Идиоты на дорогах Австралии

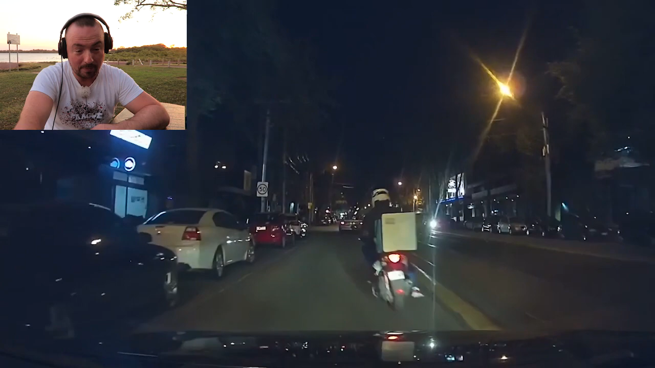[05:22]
Это доставщики пиццы. Они ездят еле-еле. Это же вообще такой караул, просто жутко.